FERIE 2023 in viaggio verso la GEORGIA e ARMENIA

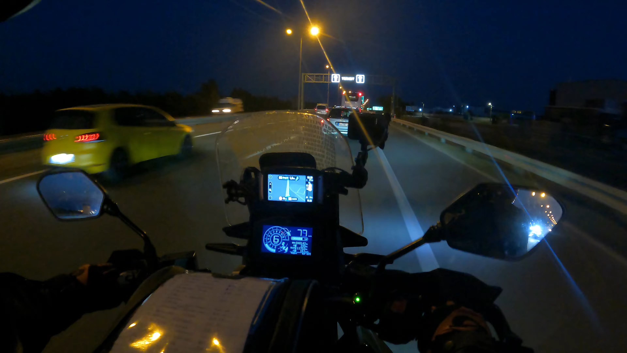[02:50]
Speriamo che sia giusto. Ah, siamo nel traffico di Belgrado mattutino del lunedì.